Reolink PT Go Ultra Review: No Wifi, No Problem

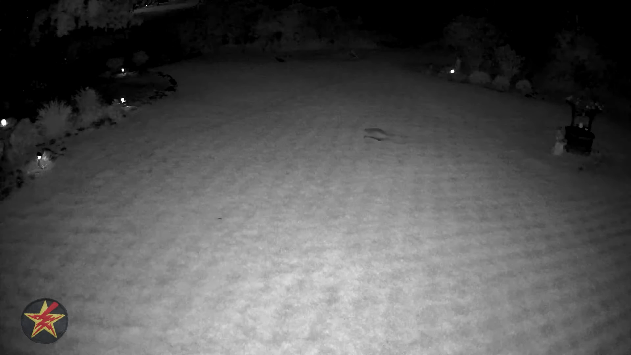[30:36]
Night, as long as it is not a super-fast moving target, the IR lights work best.